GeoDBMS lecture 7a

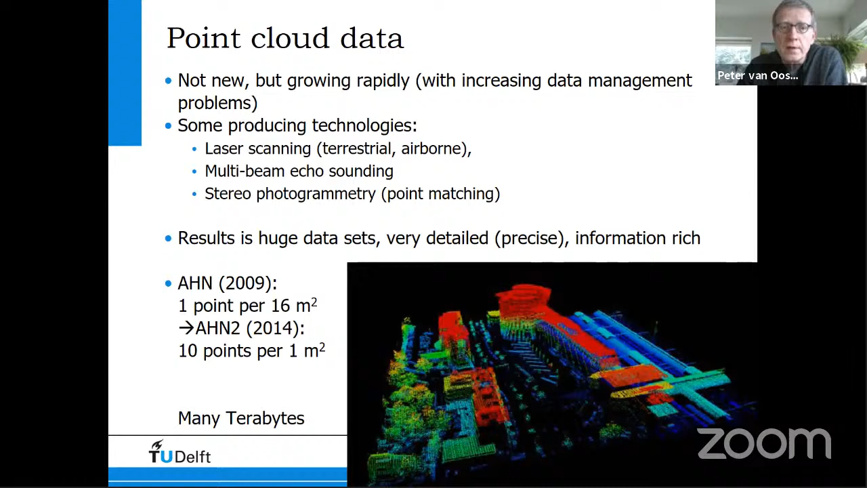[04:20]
So every square meter, 10 points more or less. And the current versions, AN3 and AN4, have an even higher density. So the result is a huge data set.
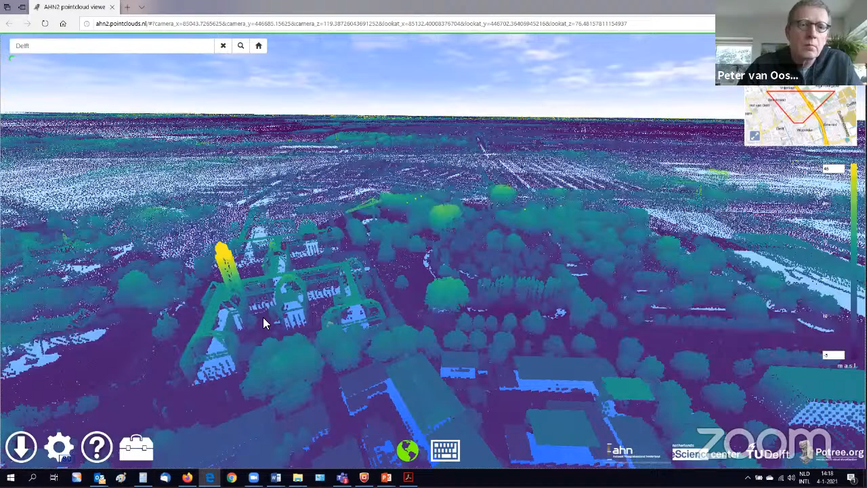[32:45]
You recognize the front entry here, I guess.
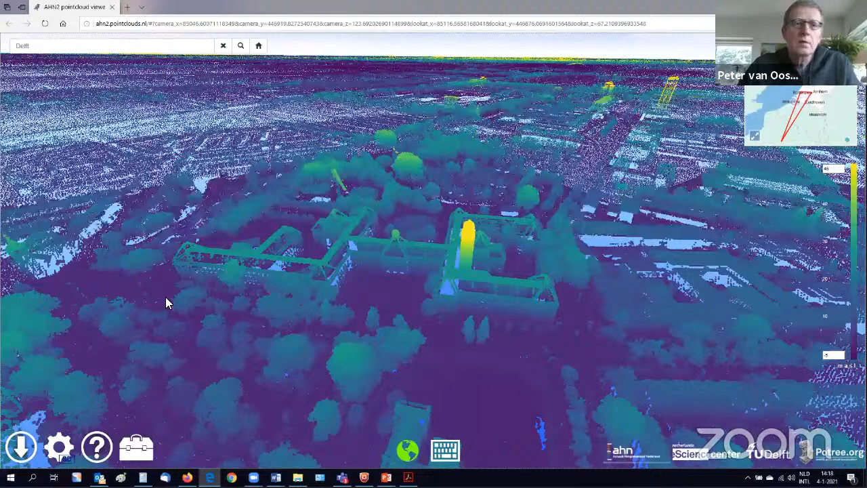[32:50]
You can play with settings, for example, the number of points or the quality of the rendering. So this is standard, but when you do this ultra rendering, you get a bit of shading. And then you see even more detail. But you will notice that your system will get slower.
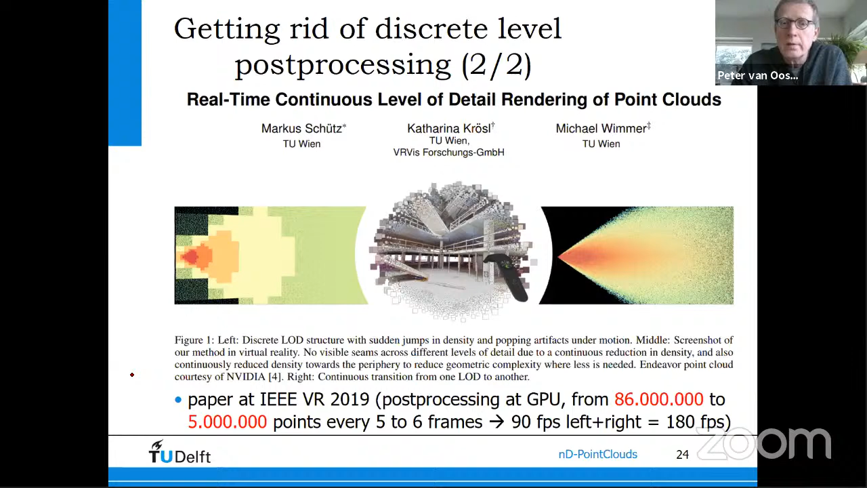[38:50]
And then for really drawing, he selects 5,000 most important points according to the perspective view, and then draw 90 frames per second, both left and right. So that's very fast. Okay, it's time for the first break. If there are no questions, it's now 14:24. So we'll have a break until 14:29. I will check if there are no questions in the chat.
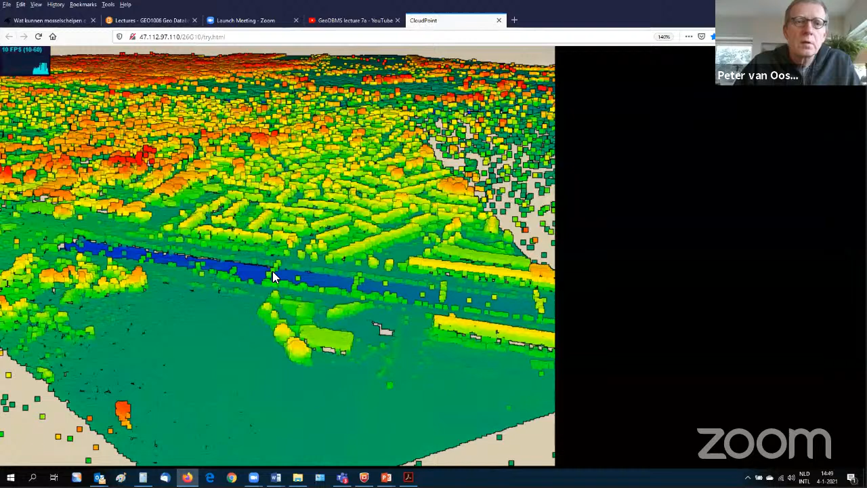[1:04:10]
You don't see so much the different levels now. I'll make it kind of some settings.
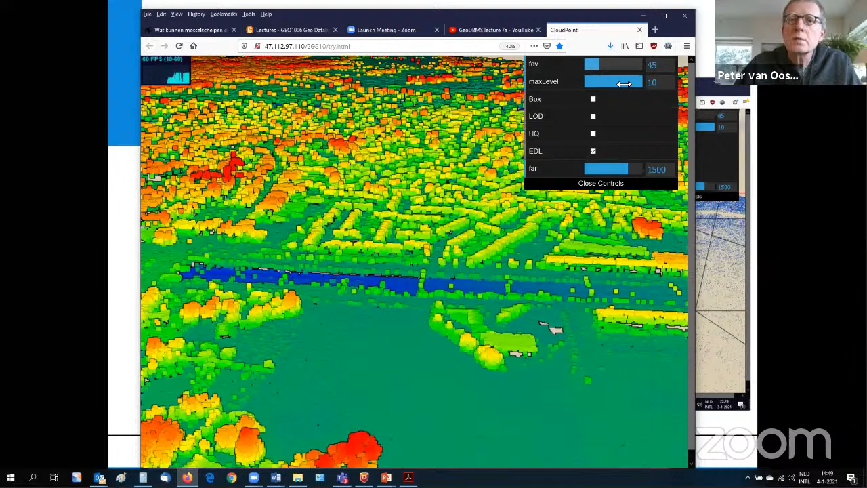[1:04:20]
A nice thing is I can show the level of detail values.